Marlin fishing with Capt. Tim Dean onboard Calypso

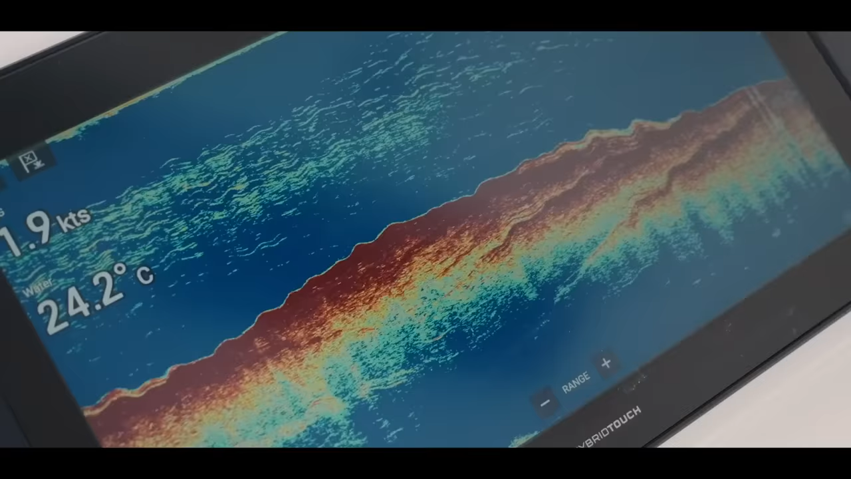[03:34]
On screen: water 24.2°C, speed 1.9 kn
you can put whatever you want on any screen, there's cameras there you can keep an eye on your crew you can watch Netflix on it if you want so
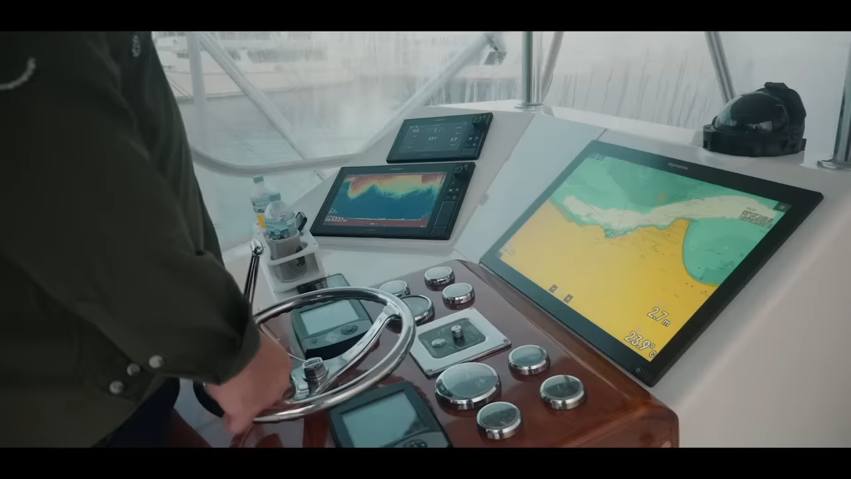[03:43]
what I've got here is I've got a 24 inch screen and I've got a 16 and I've got a 12
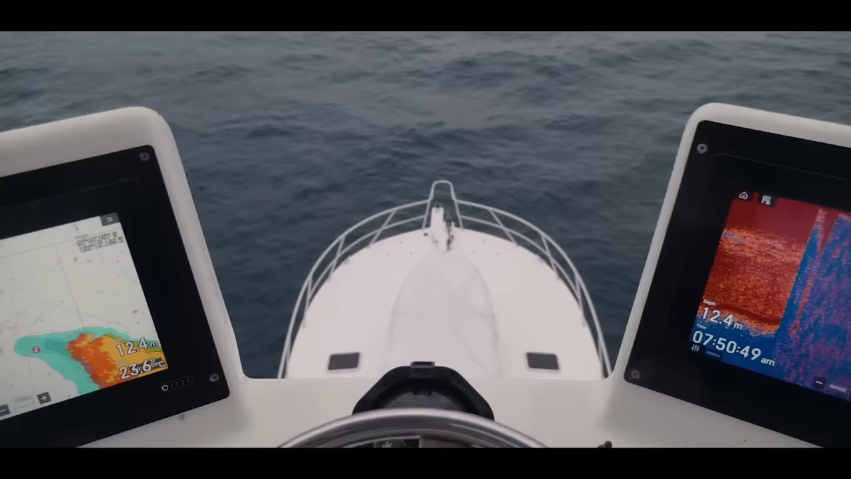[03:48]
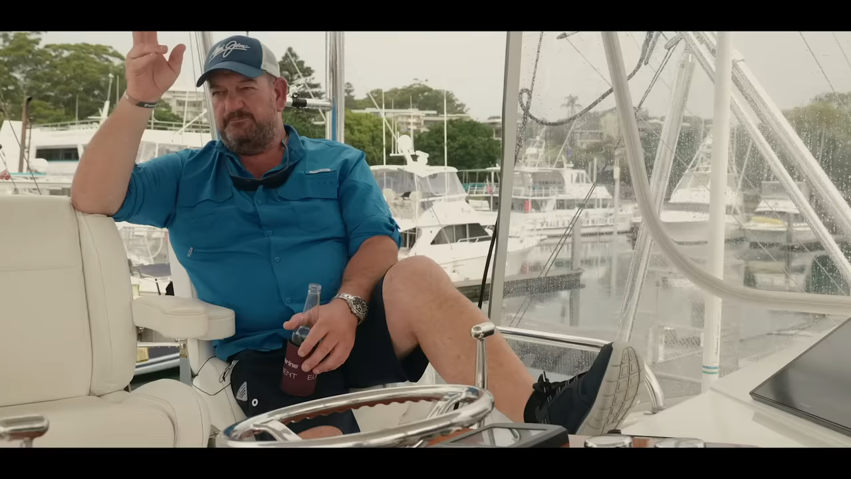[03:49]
and in the bridge I've got two 12s and I can repeat anything there and I've got my autopilot here
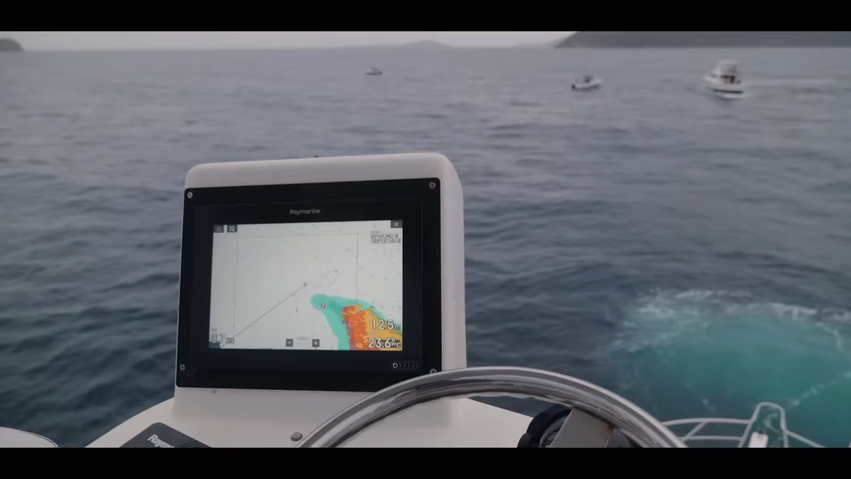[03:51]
I like the fact that we can use the side scan
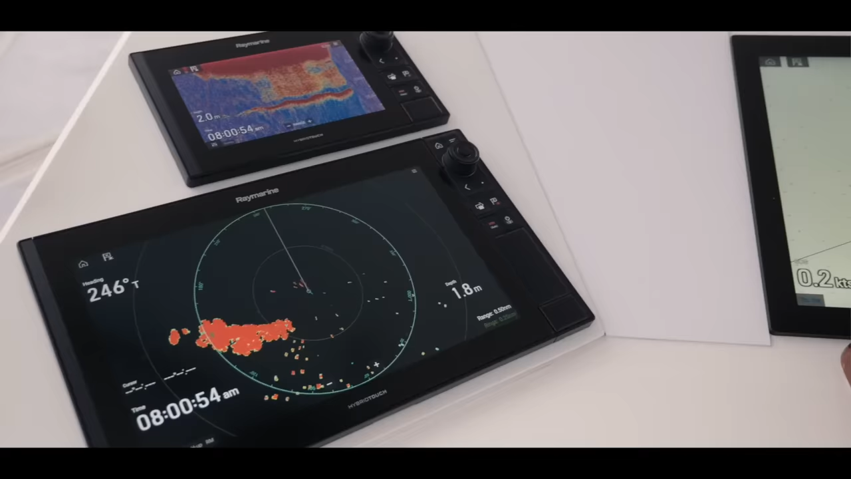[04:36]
rather than that the high definition radar I have on this thing will look up a flyer's arse at 10 miles you know it's good and I can mark birds with it out to six,
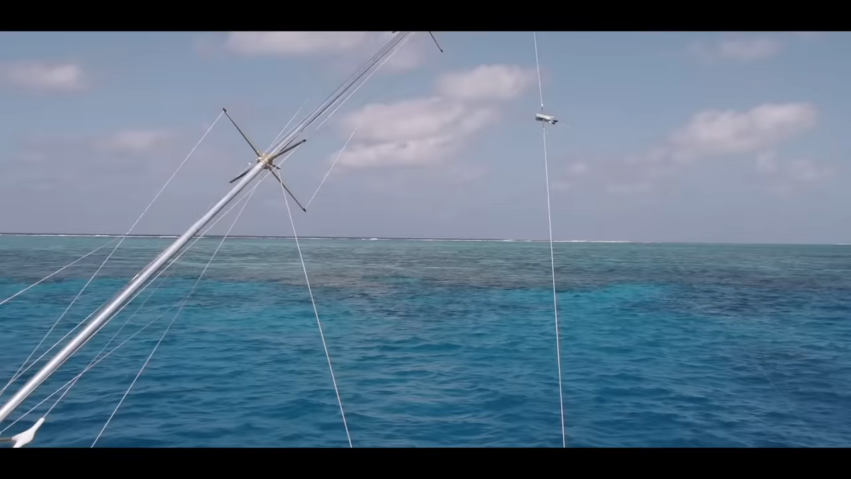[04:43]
eight miles so when you're trolling off the coral sea when you leave the reef edge and you're looking for that tuner aggregation you find the birds,
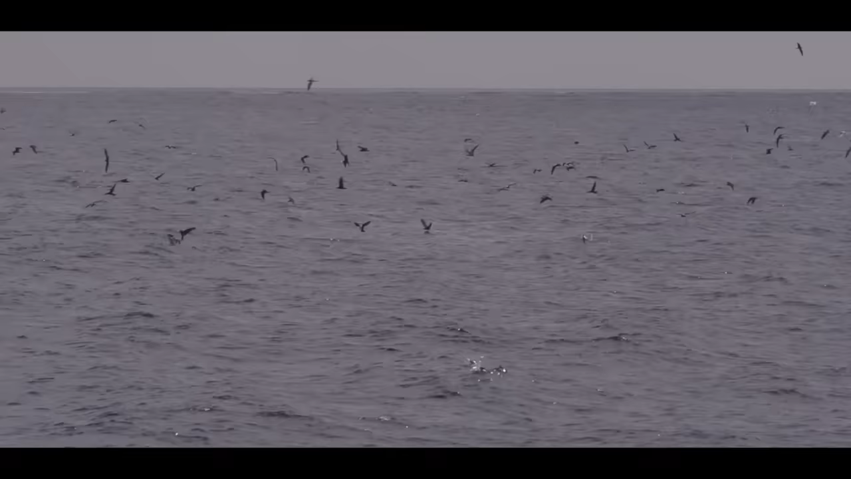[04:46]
you find the tuner you find the big blacks and user friendly that's what I've always liked about rain ring gear and since day one they've always been the machines with the
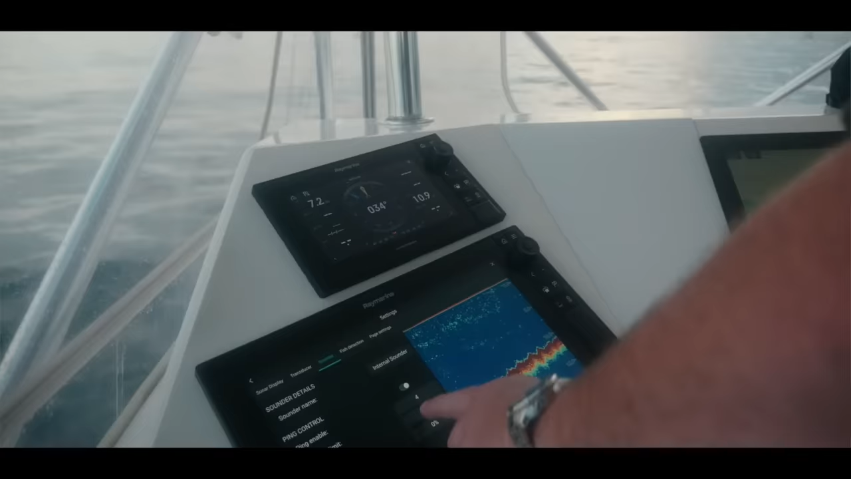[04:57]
lowest amount of buttons to touch and it's very very simple and it just suits me